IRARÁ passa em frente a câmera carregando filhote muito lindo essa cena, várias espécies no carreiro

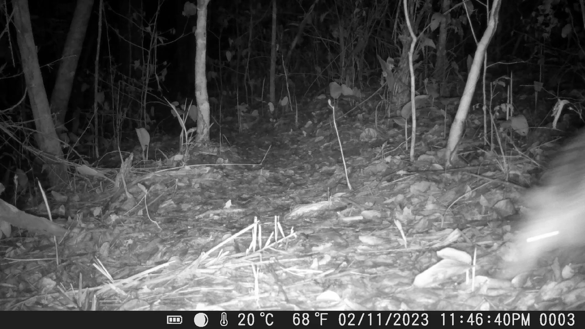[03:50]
pessoal Passou um tatu em alta velocidade Ele está com muita pressa Será que está com medo de alguma coisa? Pessoal, essa aí é uma cena muito rara Uma irara carregando um filhote Muito lindo Ela agarra na cabeça Parece que está carregando Uma presa Top essa imagem, pessoal Pessoal, pela primeira vez As câmara resista a irara com o filhote aqui na boca Aqui no canal Top Pessoal,
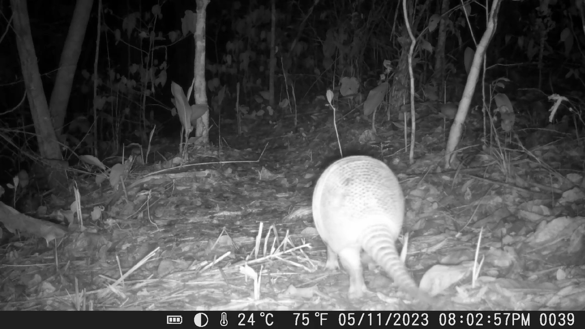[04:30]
um tatu Tatu galinha Pessoal, pessoal, um tatu Vejam Vejam Vejam Vejam Vejam a data da câmara A irara, tatu E a loucura Eles passaram tudo no mesmo dia Interessante que esse tatu aí Ele achou
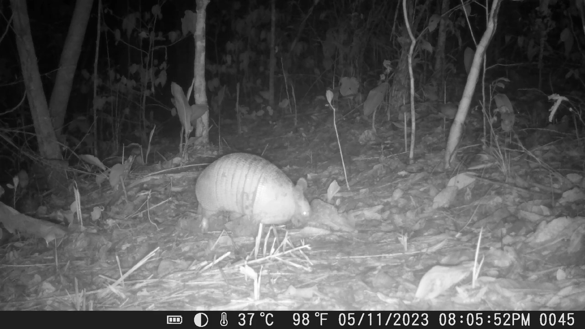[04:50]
Alguma coisa para comer Que ele fuça muito em frente à câmara Nesse local Ele se interessou muito nesse local Ficou muitas imagens Dele fuçando nesse local Eu não coloquei todas Se não o vídeo ficaria muito grande E tem muito inseto voando ao redor Vocês podem ver nos registros que vê Nesse momento,
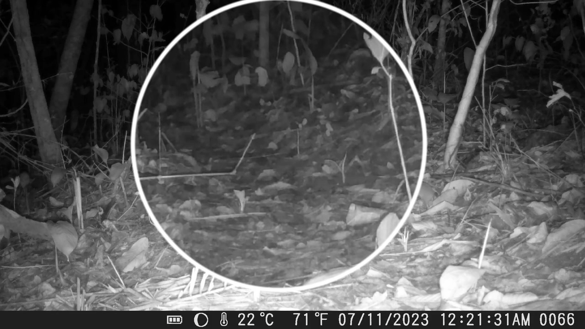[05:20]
pessoal, é um rato aí Com o rabo cortado Ele está seguindo em frente aí o carreiro Agora Outro rato, pessoal Esse Se o rabo está completo
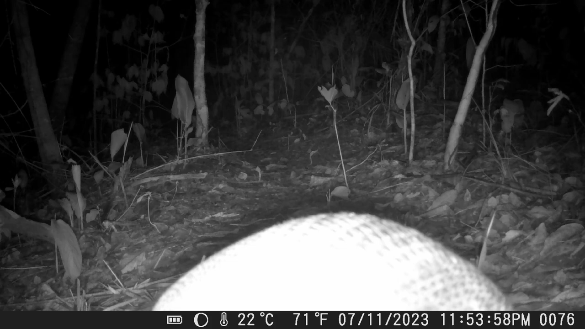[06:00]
Isso é bom Porque esses ratos É presa para os predadores Pessoal, essa aí é uma cena muito interessante É, lá A primeira vez que eu registrei O tatu galinha cheirando a câmara
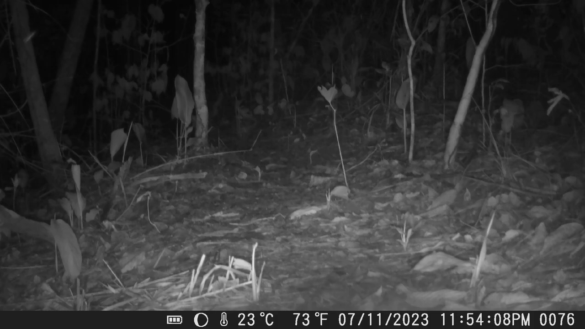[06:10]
Dessa forma Subiu em cima da câmara É,
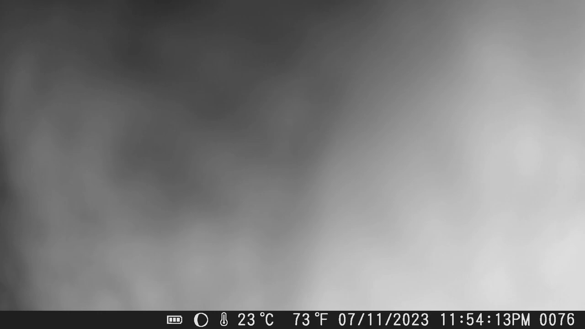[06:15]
eu acho que eles Ele ficou interessado Com os leds da câmara, né Aquela Os leds e aqueles pontinhos pretos lá dentro Parecendo um bisourinho dentro Ele deve ter ficado curioso E ficou top, né Essa Essa curiosidade do tatu